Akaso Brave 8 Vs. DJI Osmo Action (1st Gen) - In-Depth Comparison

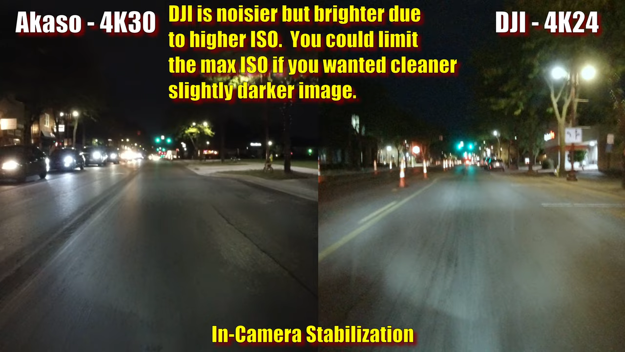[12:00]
Other than a slight jitter once in a while after a large bump, it does a pretty good job, and it seems close to the DJI in stabilization. However, if you move to a gravel road, suddenly there's a big difference.